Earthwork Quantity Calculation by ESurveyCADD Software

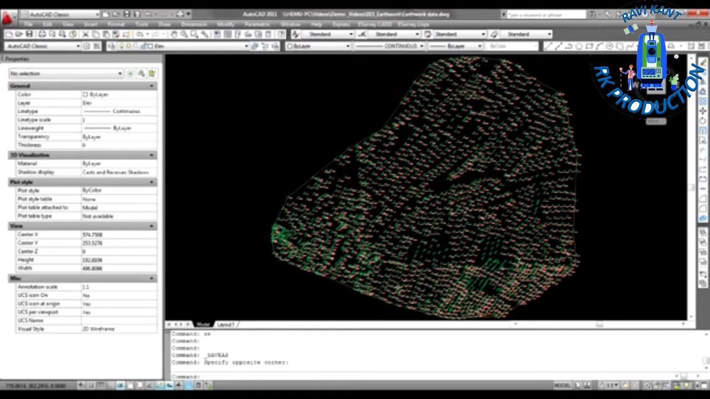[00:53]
In this sample drawing there are two sets of data. Elevations which are represented by green colored text represent ground elevation and one in orange represents formation level.
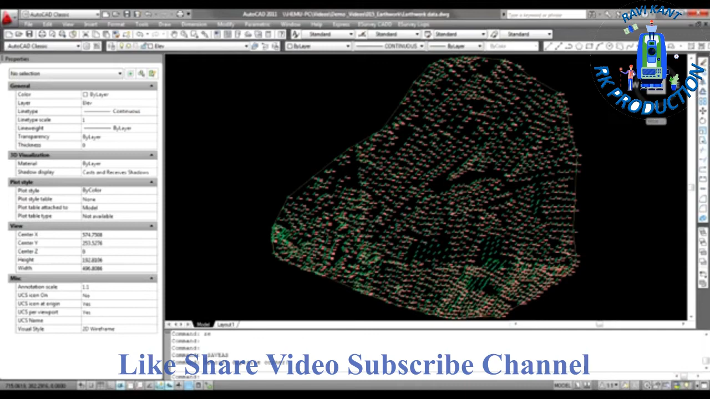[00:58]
Earthwork calculation can be done in eSurvey CAD software interface. We have data in CAD drawing so first we need to export these data to eSurvey CAD module.
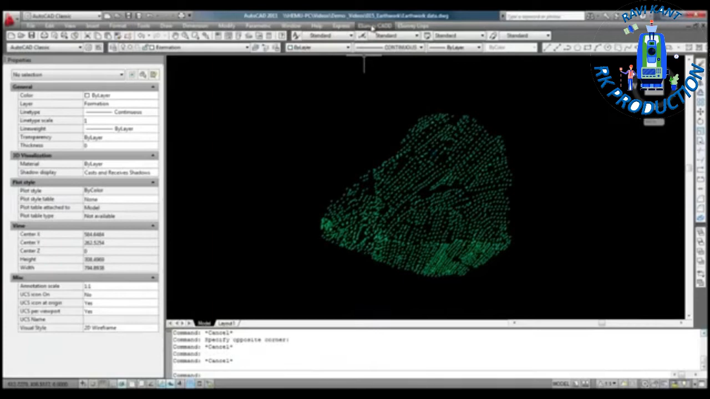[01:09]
Select export ground option in earthwork item of eSurvey CAD menu and select all the elevations which represents ground elevations.
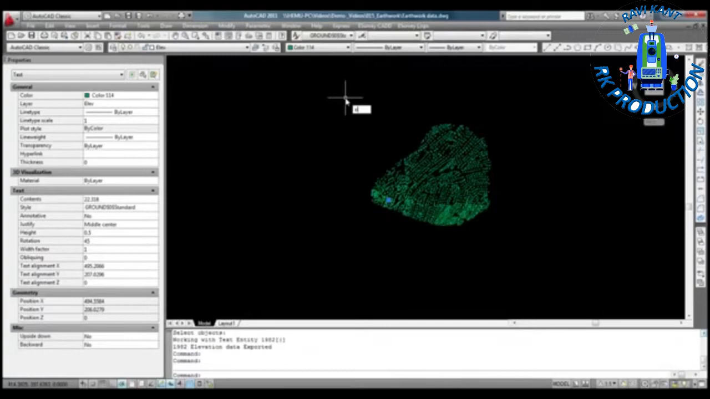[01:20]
Similarly we will export formation levels.
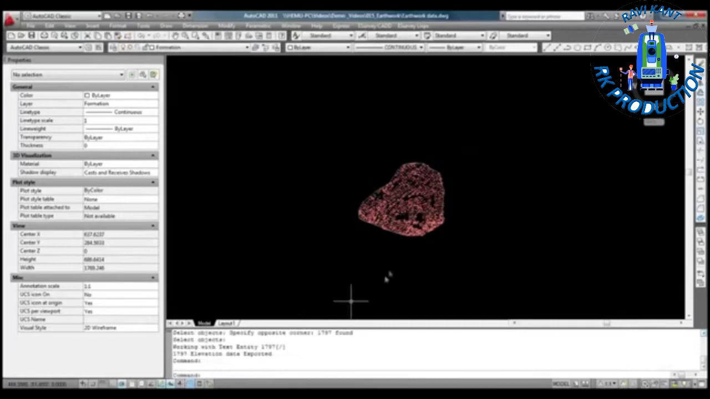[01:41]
We will export the boundary also by selecting a closed polygon representing the boundary.
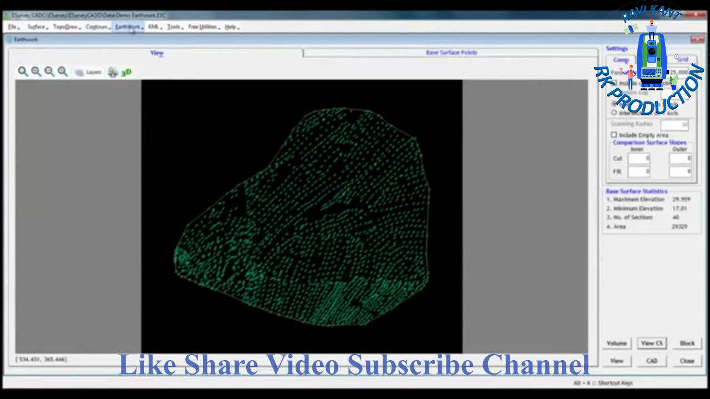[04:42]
Select drawings and reports from earthwork menu. In drawings and reports window we can select required outputs like drawings, plan, area report and volume report.
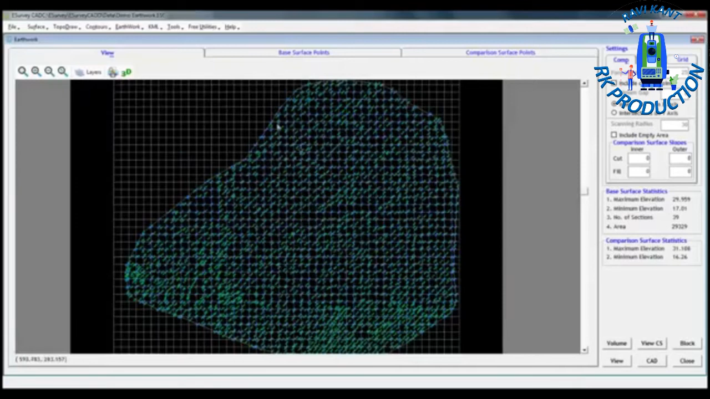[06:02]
In this earthwork module calculations can also be done with another method called block method or division of square method.
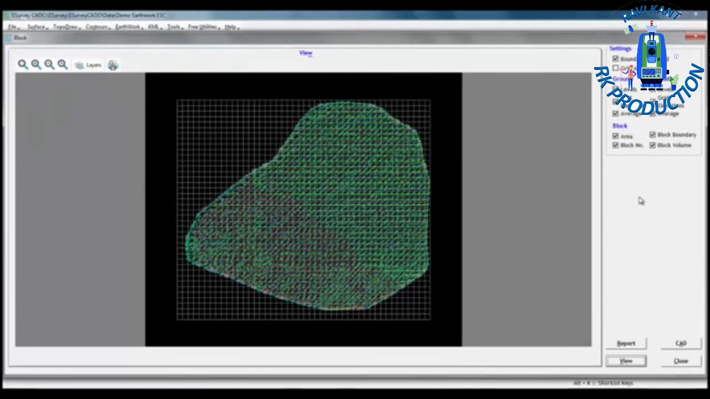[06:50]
These boxes are formed depending upon the grid interval we have specified that is 5 meter in the demonstration.